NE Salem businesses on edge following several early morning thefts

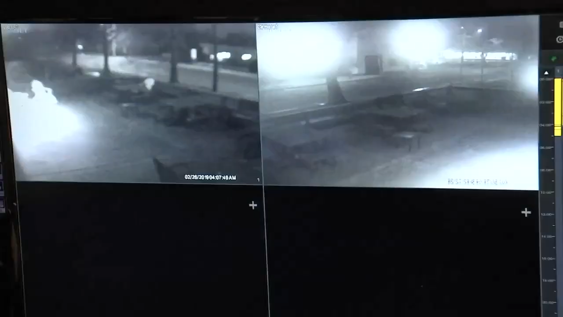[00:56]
Their security cameras were rolling when the would-be thieves cut the cameras and lights right from the side of their building.
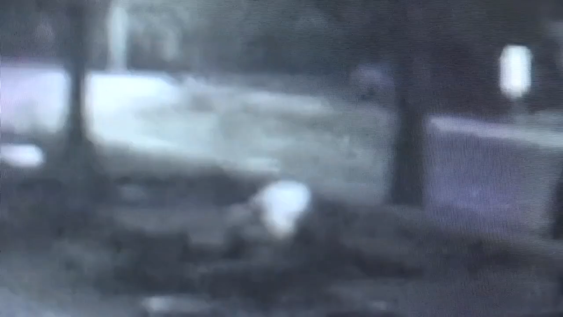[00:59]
We think they were around the side of the building trying to get in. We have these vents on the side of the building and we don't know if they were trying to access through the vents or what they were doing.
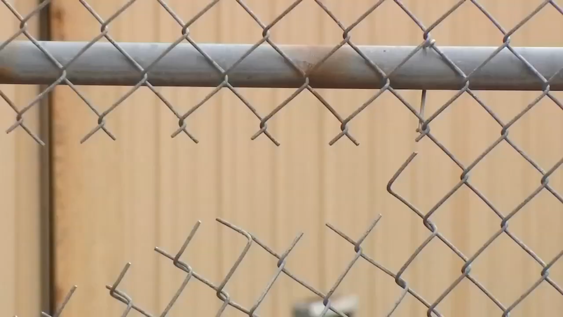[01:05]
She thinks that they were prepping for a bigger heist, saying the same folks came back early Wednesday morning.
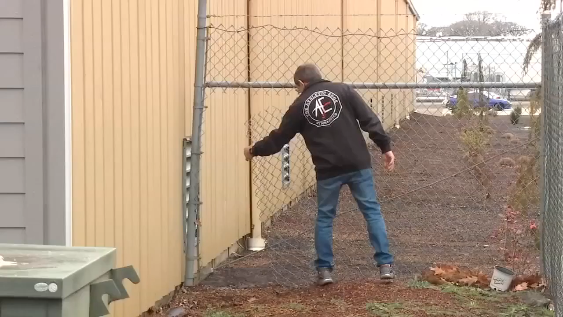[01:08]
But Kotek says they were alerted. Someone was outside.
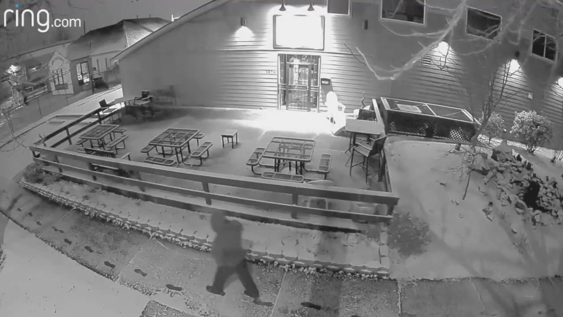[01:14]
He's on the phone, so we think there was three guys the night before. So we think he's on the phone, maybe talking around the side of the building where they cut through the fence over there. And then within maybe three minutes, Salem Petey was here.